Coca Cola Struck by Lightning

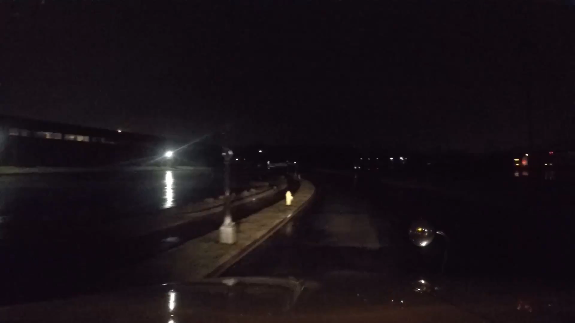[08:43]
I'm going to have to keep an eye on that. Something's definitely wrong. This place is dark. There's trucks and stuff in there, but, uh, Oco-Cola's got no power.